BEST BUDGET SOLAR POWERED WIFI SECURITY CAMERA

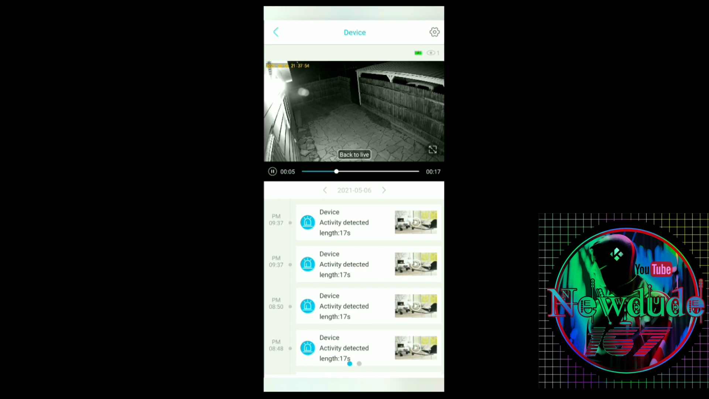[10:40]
guys that's pure dark I mean it's dark dark right there okay so let's go ahead and see if we could get one in the day time okay let's check it out okay so there we are there's a daytime it looked